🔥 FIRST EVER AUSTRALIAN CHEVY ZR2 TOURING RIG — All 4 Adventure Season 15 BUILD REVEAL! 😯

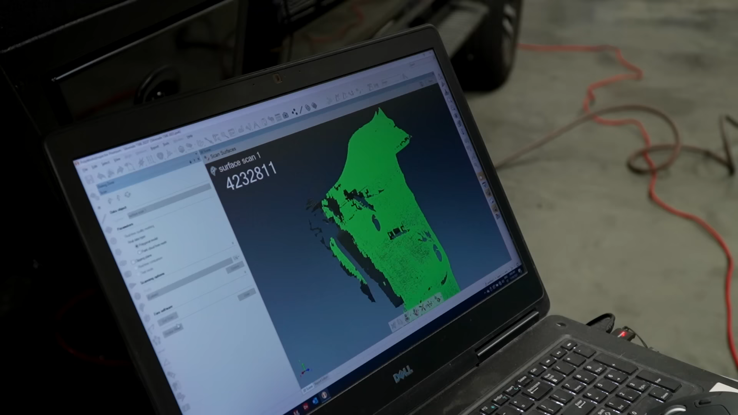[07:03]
With the help of this 3D scanner, a super accurate 3D model is created to ensure the perfect fit for this custom bar.
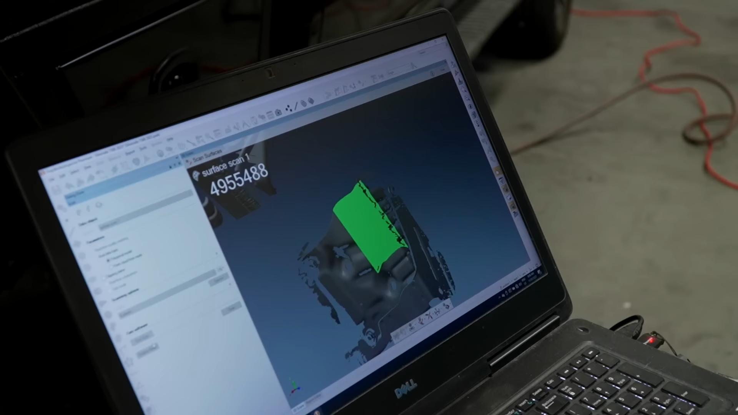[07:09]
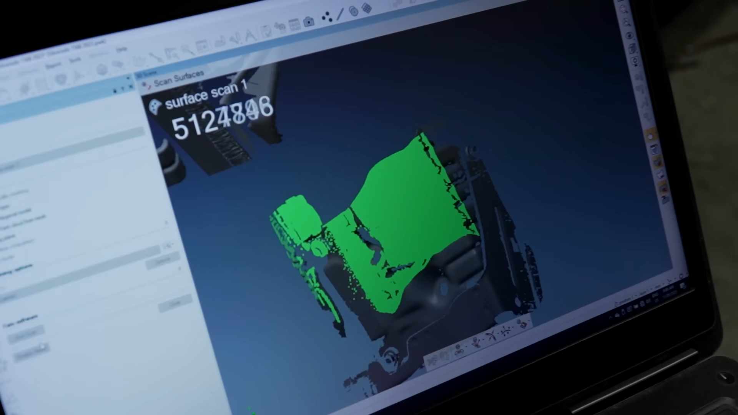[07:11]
In order to help the scanner read every little contour,
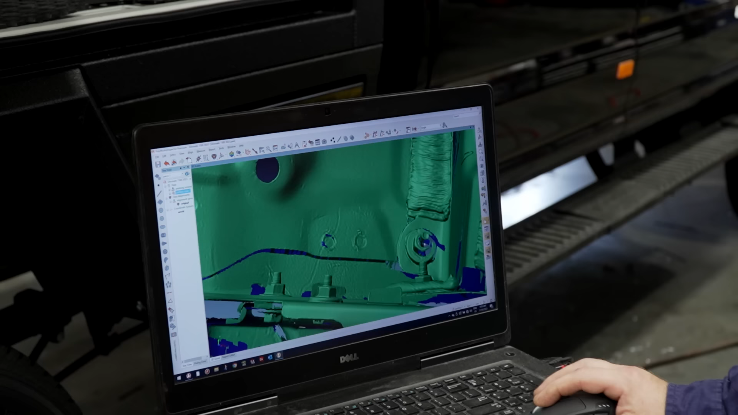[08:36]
So once I've scanned the whole front of this vehicle, I'm going to export that as an STL file,
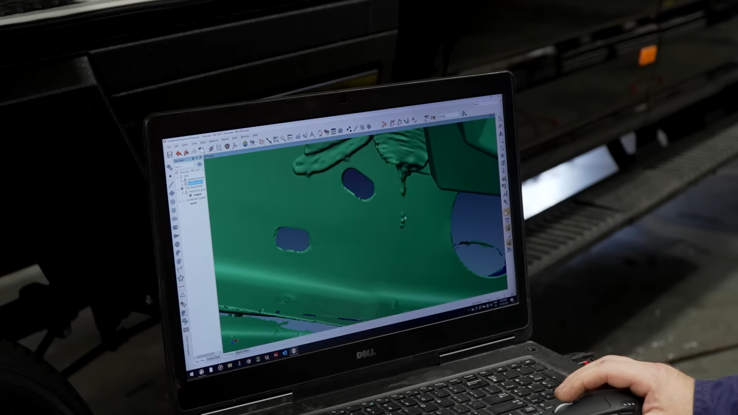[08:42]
which will be imported into the CAD software that they use here.